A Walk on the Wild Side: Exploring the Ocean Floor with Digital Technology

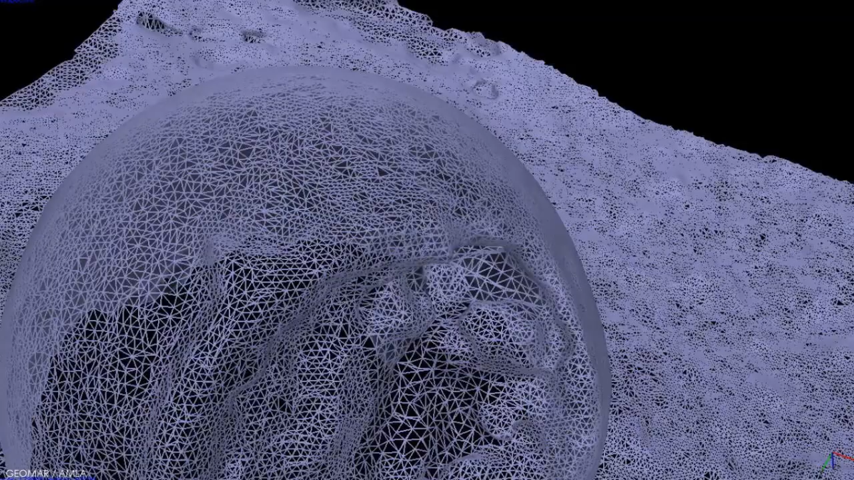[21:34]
three-dimensional mesh a three-dimensional surface which pretty much already is our three-dimensional
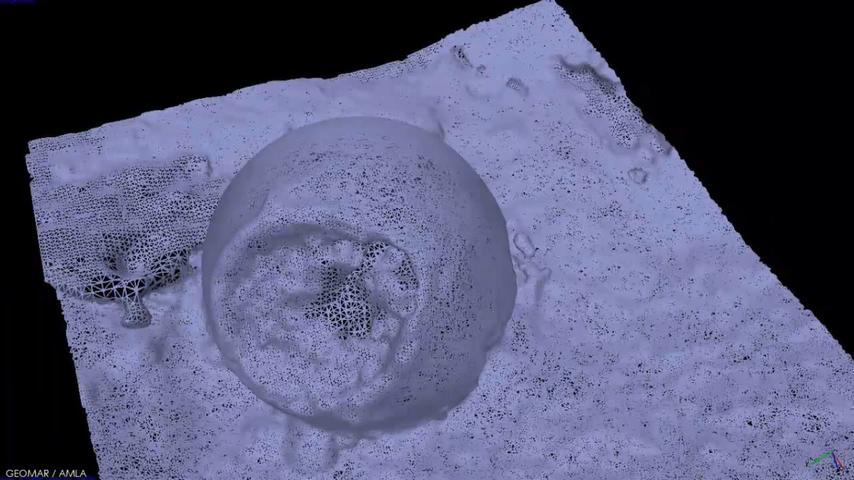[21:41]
object that we want to study we can also use the position of the cameras relative to this object to use them as virtual slide projectors if you want so
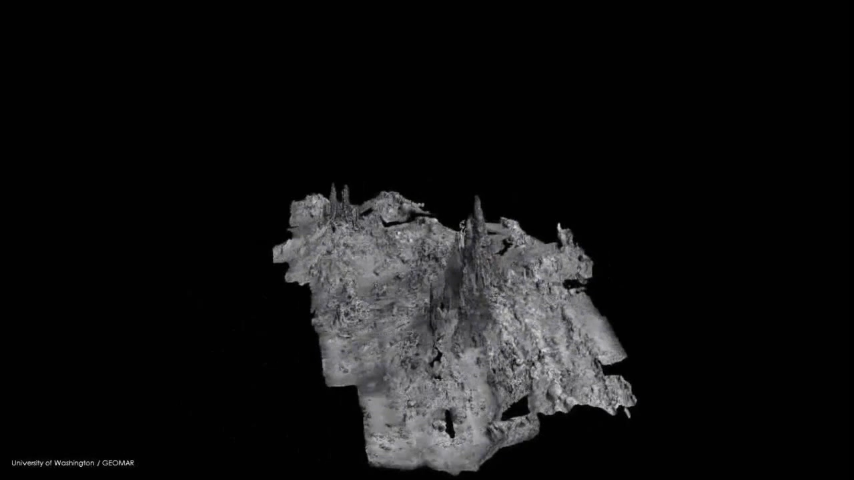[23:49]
and actually study so this has a photographic texture on it we can actually look at each individual spider crab
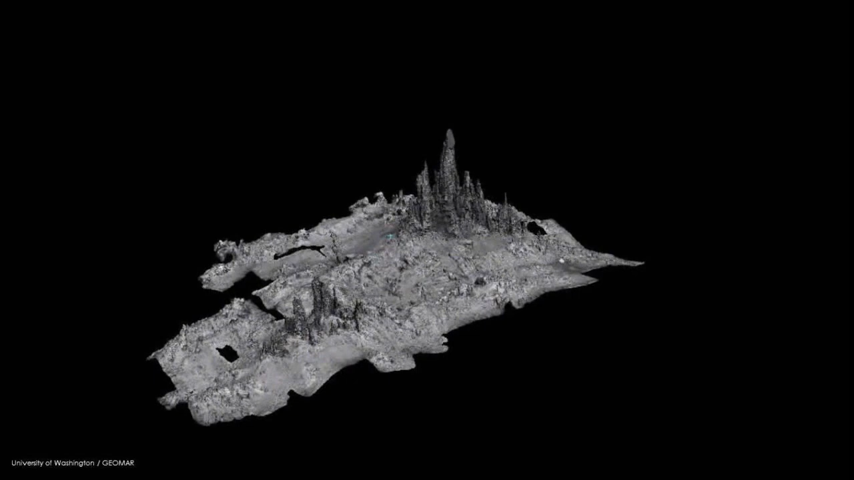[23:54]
that was alive at this time
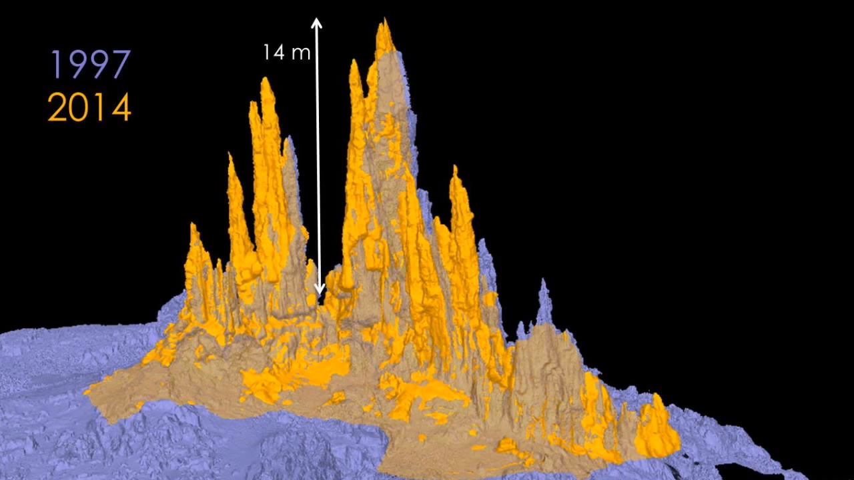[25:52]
this one for example or these two this one this one as well whereas on the other hand some have disappeared